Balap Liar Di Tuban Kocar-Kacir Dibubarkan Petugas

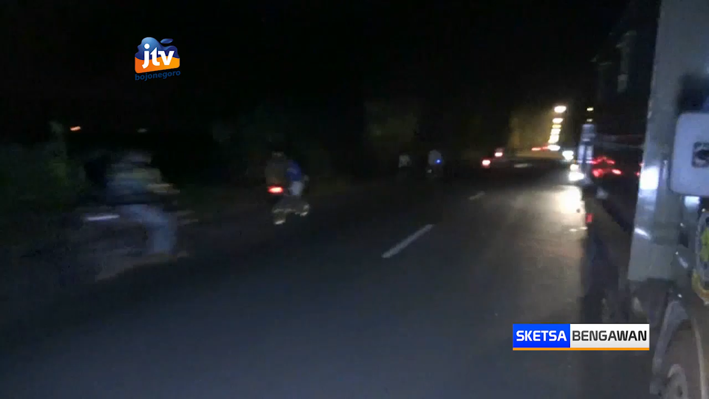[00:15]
Para remaja yang hendak melakukan balap liar di Jalan Soekarno-Hatta, Kelurahan Mondokan, Kecamatan Tuban, Kabupaten Tuban, Kocar Kacir melihat kedatangan petugas gabungan.